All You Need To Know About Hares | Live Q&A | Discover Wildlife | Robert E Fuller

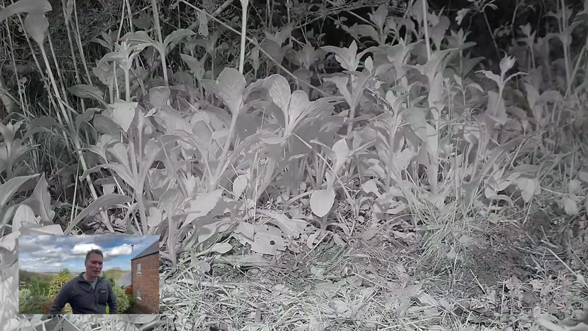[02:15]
here they are they're about a day old at this stage and this is one of the most gorgeous magic moments I've ever captured on camera the female hare coming back at night just
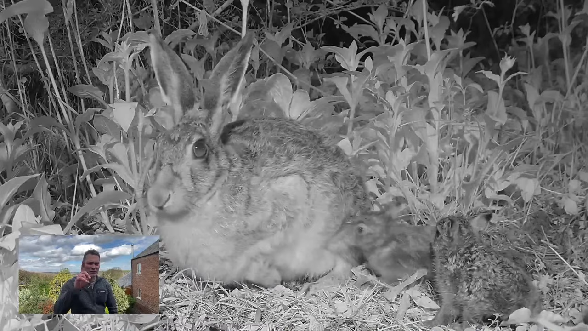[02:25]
once a day to feed these tiny little leverets and these are wee wee little things just four inches long superb